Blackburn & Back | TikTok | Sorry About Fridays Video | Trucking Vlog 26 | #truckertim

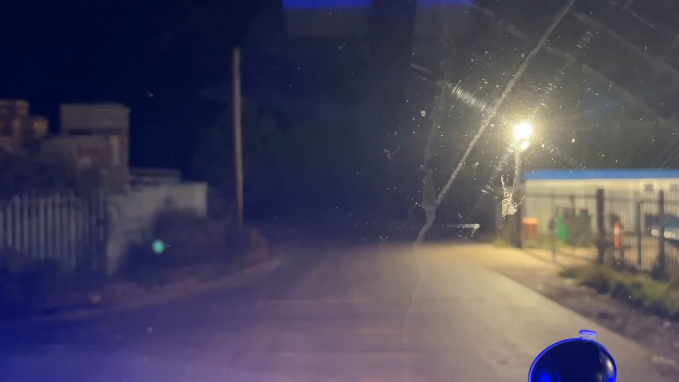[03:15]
Get some hazards on, you know how it goes. Shimmy out. Oi.
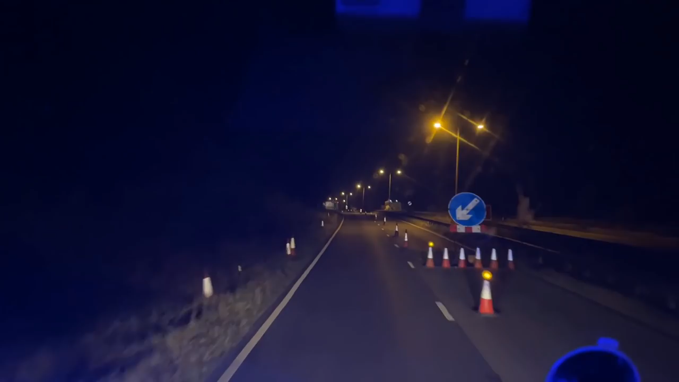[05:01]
I think think the A1 straight, I think we'll go through Grantham. Oh, good. I don't want to go through Grantham. Came this way yesterday and it wasn't closed. Let's hope it's a nice run through here. Not stuck behind too many lorries dithering about.
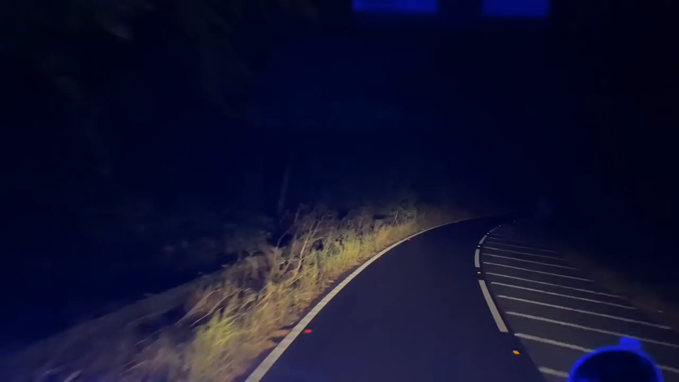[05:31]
Around we go. Look at that. Makes a change, I suppose. We'll ride through Grantham. I bet the local residents of Grantham are loving all the lorries come rattling through here tonight.
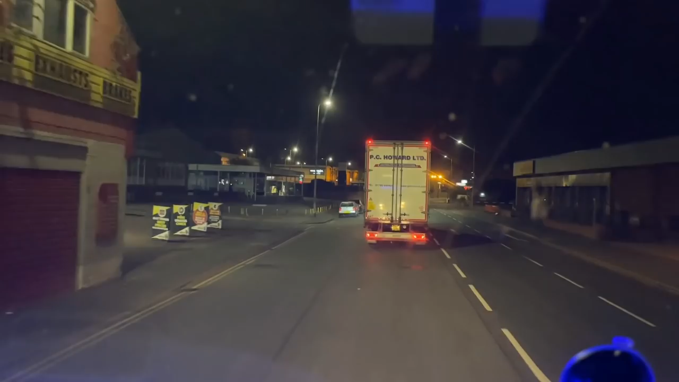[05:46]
That wasn't too bad.
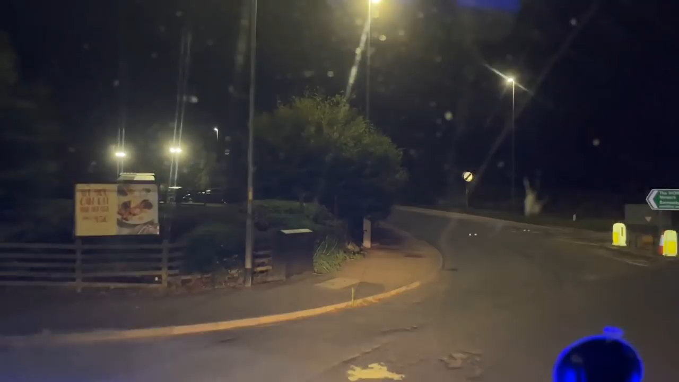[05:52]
We soon shot through there. I went from a different way to the others. I don't know which way they went, but there's a lot of low bridges in Grantham, and I weren't risking having a bridge strike 3:30 on a Friday morning. So I just went the best way I knew. Let's get back on the A1. The north. Oh, what a pain that was. Anyway, let's go! We're here, we're back on track.
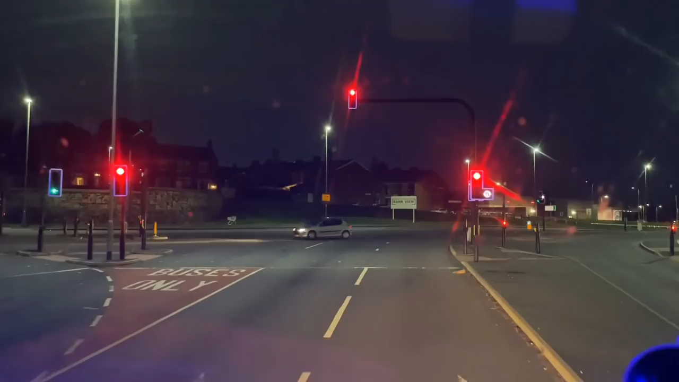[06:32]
Yes! Blackburn! Bankview Solicitors. Oh. We're in Blackburn, I need a nap. So yeah, I didn't film much on the way up because that wasn't much to film, really.
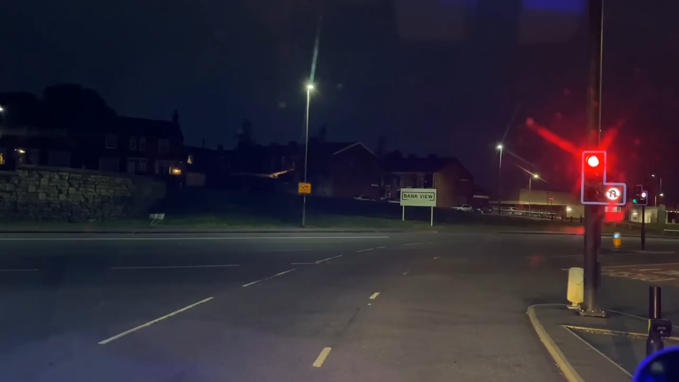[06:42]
Just the usual stuff. I went across the Woodhead Pass. I didn't film it, obviously, because it was dark and couldn't see anything. And I didn't have anything to say, basically. But we'll film across there on the way back. Stay tuned for that. We want the industrial areas, so we want right here. Oh, lovely jubbly, thank you very much.